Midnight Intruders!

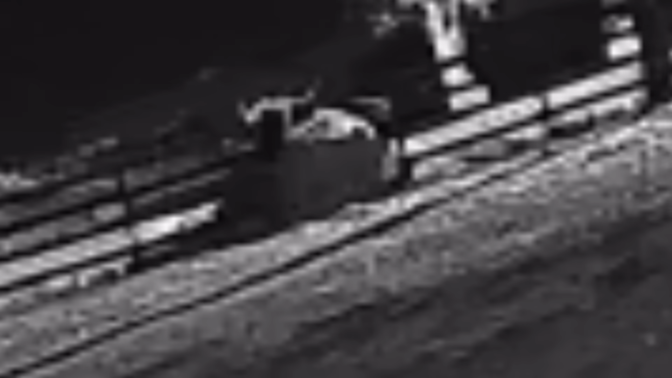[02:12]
Jamie and I were not home. Jamie's mom, Kendra, Xander, and Jamie's mom were all here at Longhorn Luster's. Jamie's mom was sound asleep. Xander and Kendra heard all the dogs barking and began to scramble trying to figure out what might be going on.
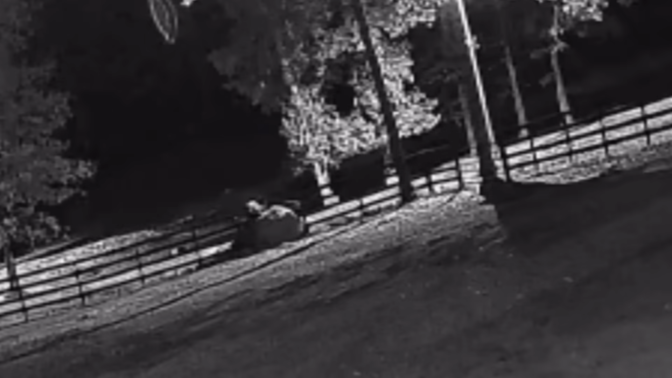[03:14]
And Tex wanted one last chance to kind of show Santoro some of the fun, some of the memories he could take with him. And so Tex decided to somehow propel himself over, you heard me right, over a roll of hay and found himself free inside the yard here at Longhorn Musters. Now, Tex didn't want to have this adventure alone.
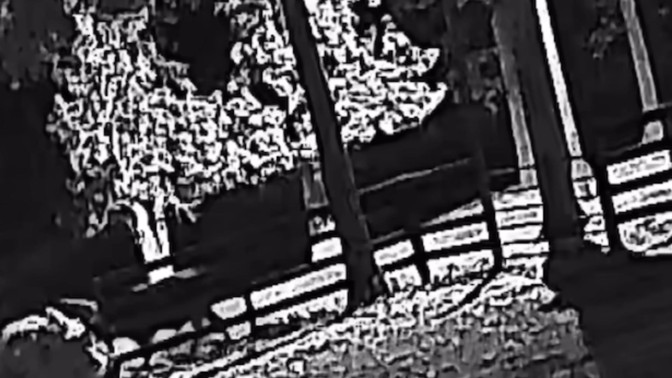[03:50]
This was, in fact, something he wanted to share with his son. Tex didn't take it long for him to call Santoro over, told him even how to get through.
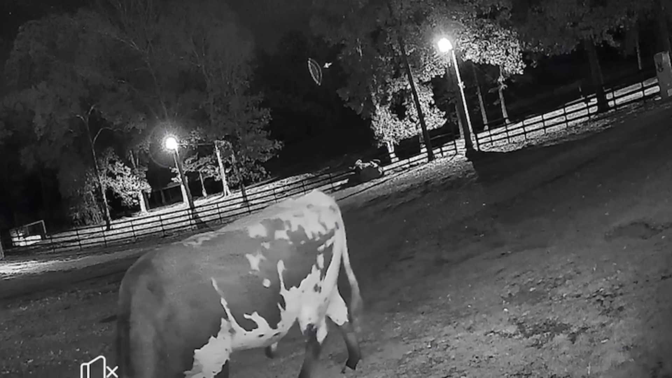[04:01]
Santoro, following his dad's trail, his dad's example, found himself out.
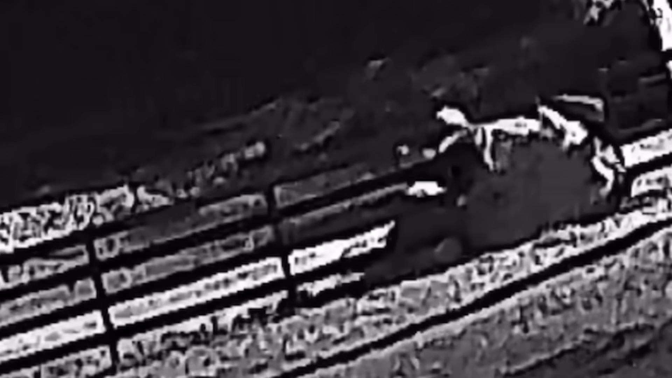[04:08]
Tex led Santoro around the yard, despite the dogs barking, despite Kendra and Xander and even Jamie's mom trying to put a stop to it.